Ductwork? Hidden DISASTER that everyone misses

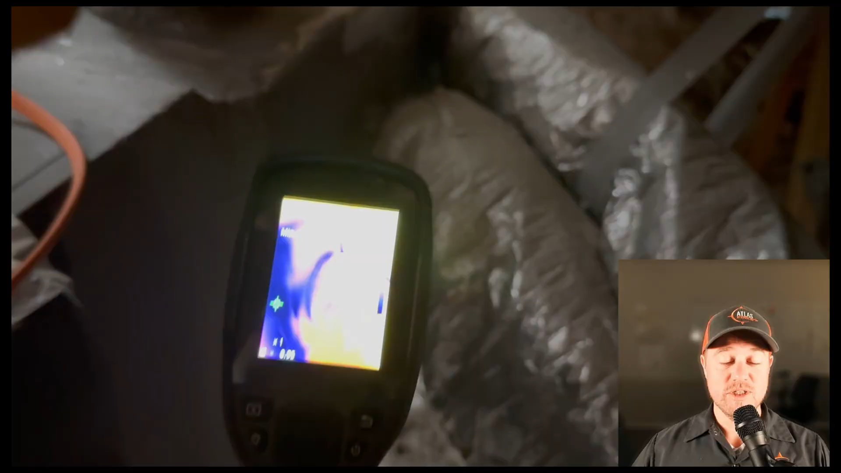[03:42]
Let's take a look at it using my thermal gun. Yeah, that's not very good. Since I already have the thermal gun out, let's see how good our attic fans are working.
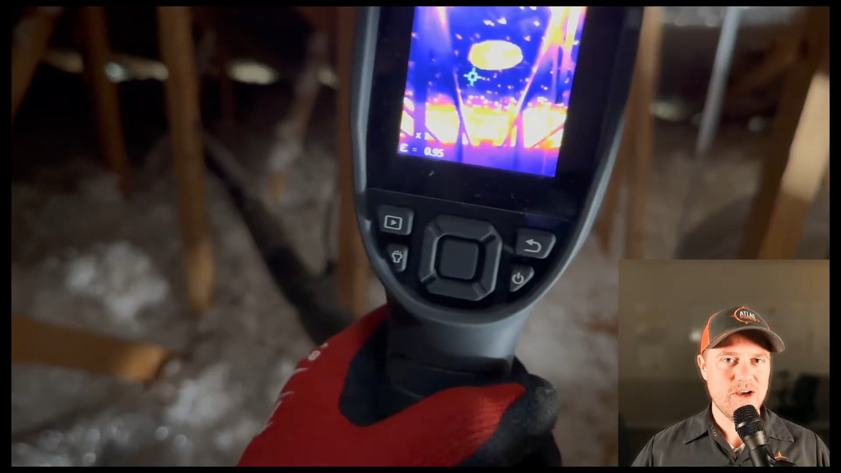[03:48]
That's pretty cool. You can also see all the nails coming through the OSB.